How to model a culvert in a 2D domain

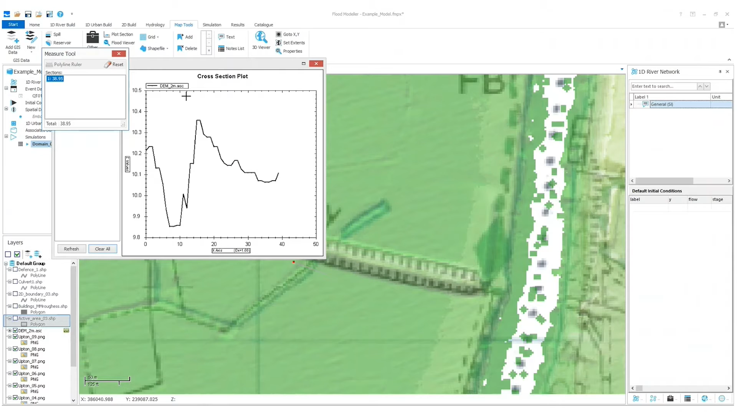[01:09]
one you can see there there is actually a bit of a u-shape bit of a v-shape so so there is a
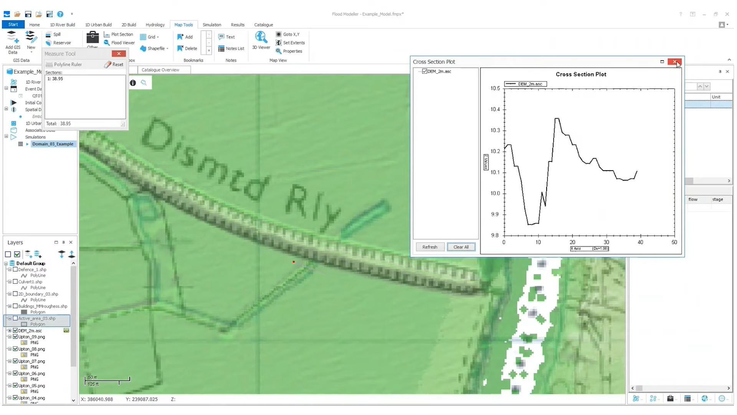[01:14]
channel there let's do that again on the other side